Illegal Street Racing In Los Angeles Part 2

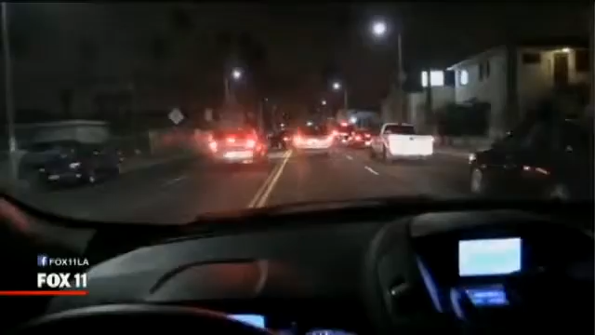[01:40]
Cars racing against oncoming traffic. On social media, we found video of a driver ejected from his car.